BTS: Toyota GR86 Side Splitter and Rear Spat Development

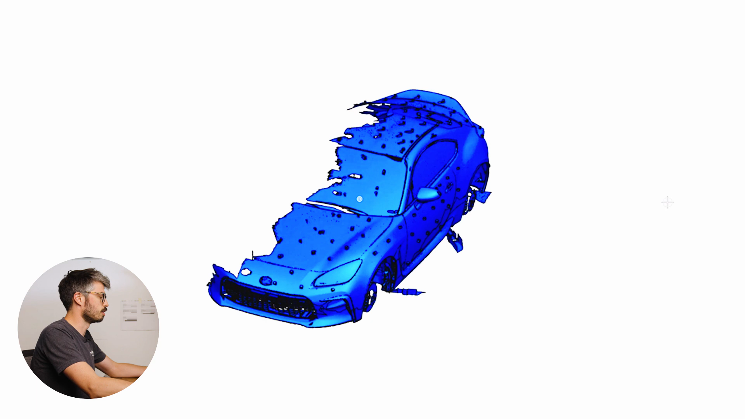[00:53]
little more than half of the body of the car on the top and the bottom as well as exhaust,
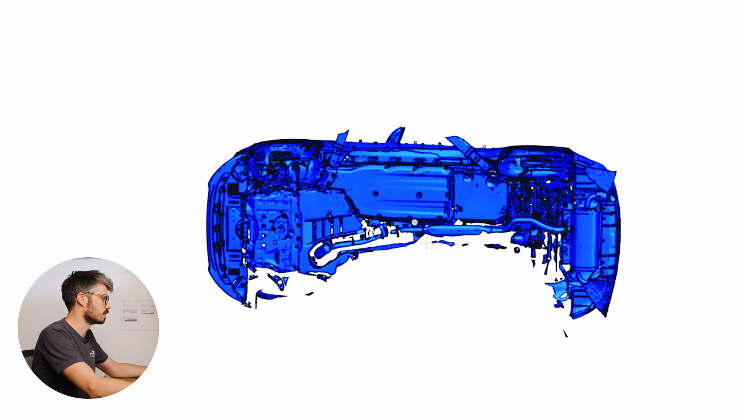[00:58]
suspension and in this case we've got some of the lift arms showing up as well.
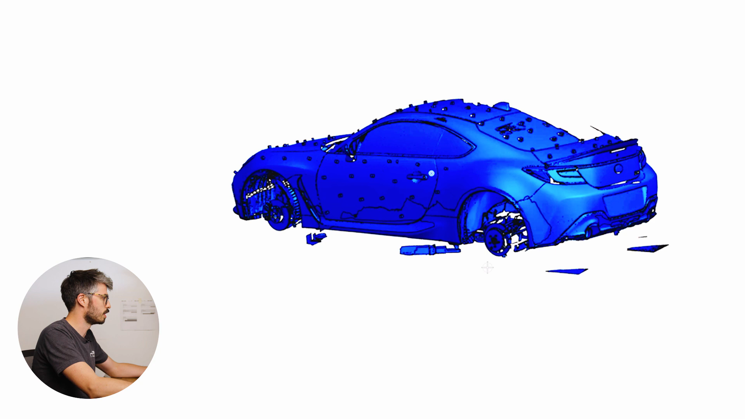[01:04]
These little patches here are a reference for the ground plane that we use for setting up our CFD models.
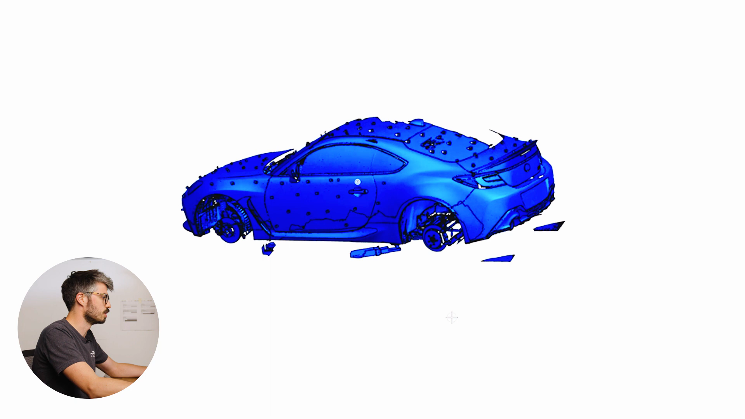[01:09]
not really too important here.
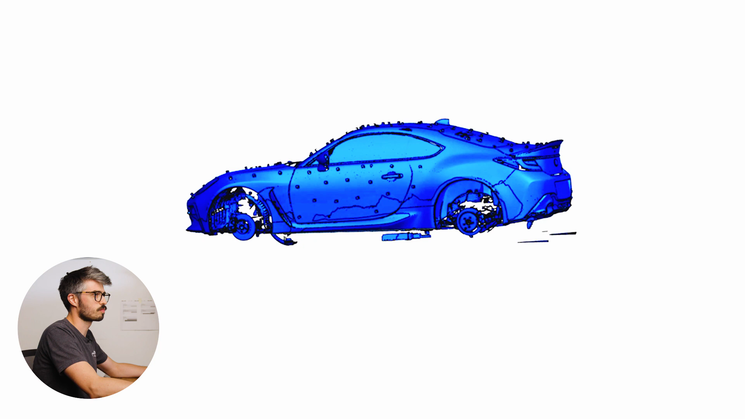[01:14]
So this is the actual model of the side splitter.
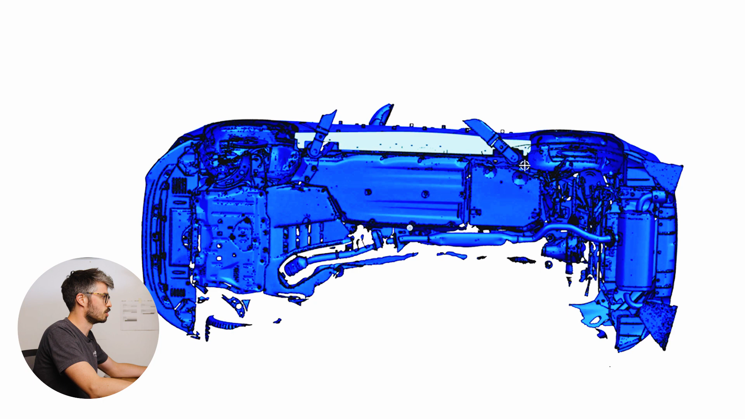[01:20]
It's just a 2D part so there's not really a whole lot to show but can
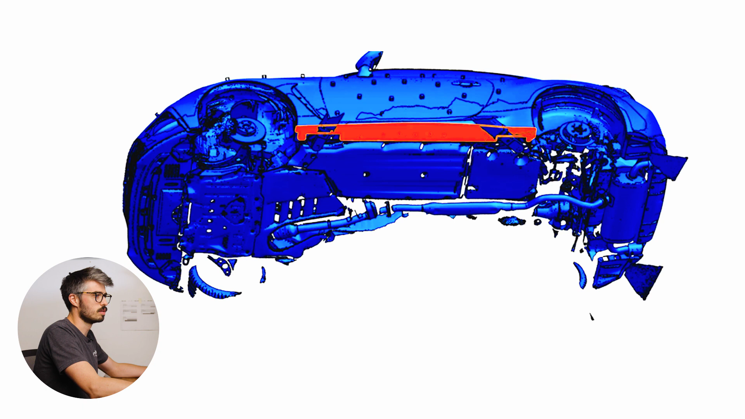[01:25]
highlight some of the sketches and things that go into the part.
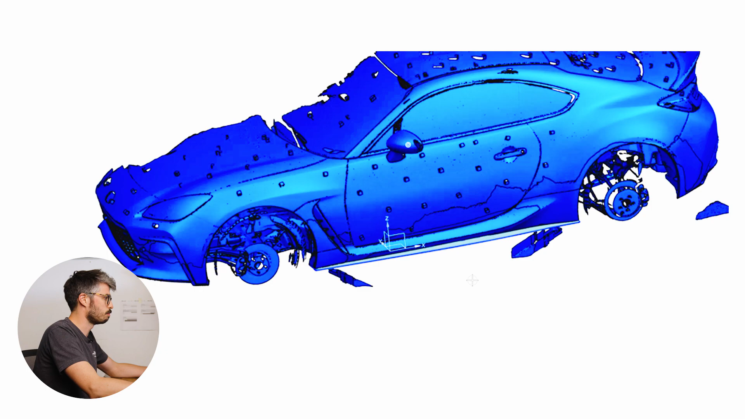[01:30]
But really what we're looking for here is the locations of
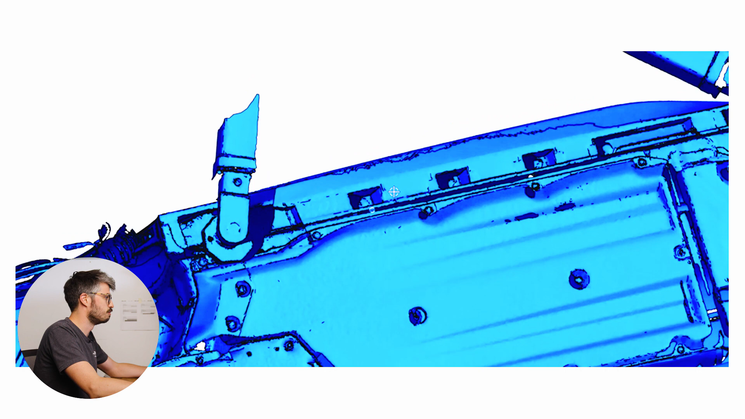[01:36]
any factory mounts that we can reuse and we can also use this scan to
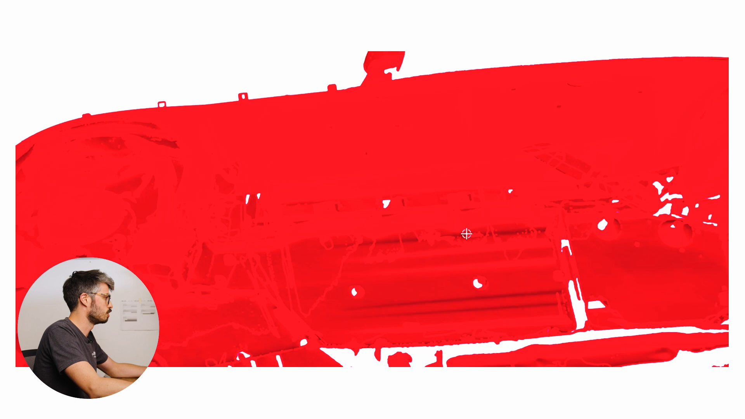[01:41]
plan out any additional mounts we need to add.
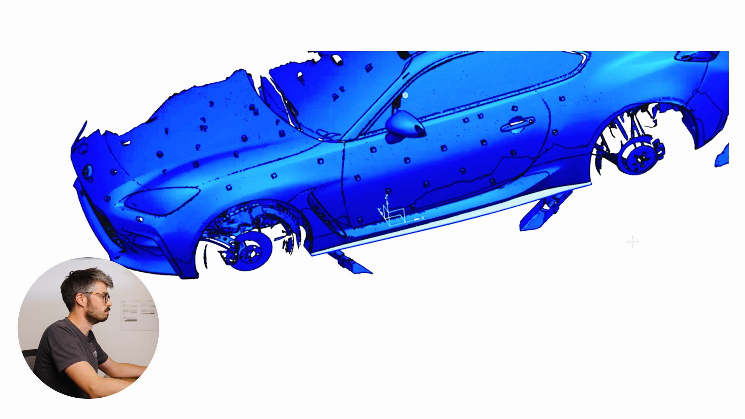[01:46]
We've gone for kind of a unique profile on
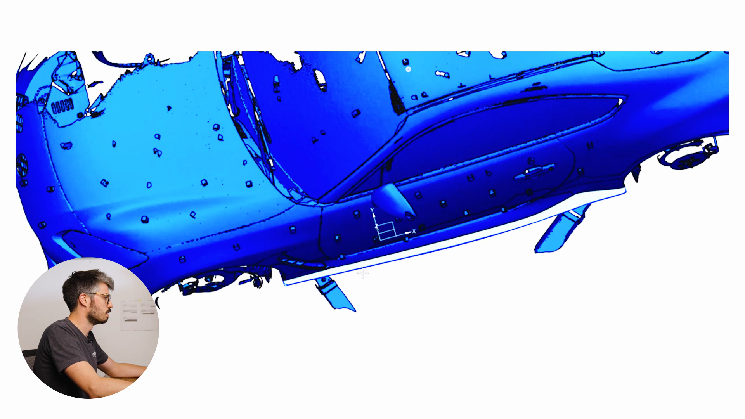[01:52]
the outside shape here that just kind of mimics some of the factory body lines and gives the splitter a nice sharp edge.
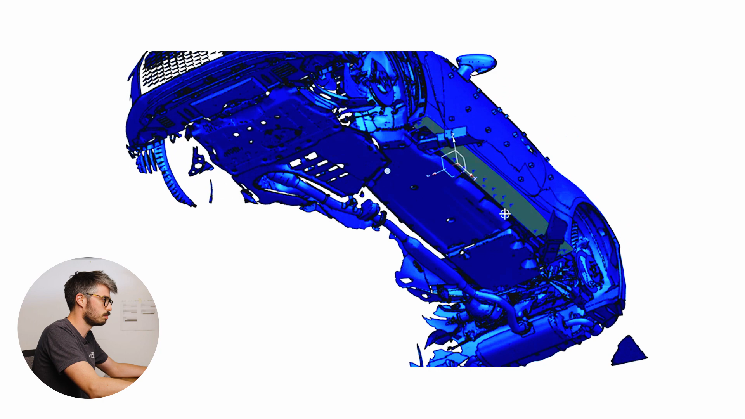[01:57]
side splitters are probably aerodynamically one of the least interesting parts that we make but they do a really good job of tying the look together of the car.